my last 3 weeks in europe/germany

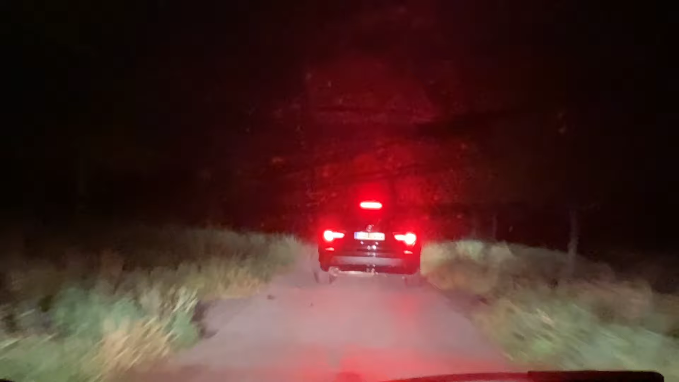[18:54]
Bro, where the heck are we? I'm about to die in Germany. Are we stopping here? I don't know if you can see this, but it's so dark out.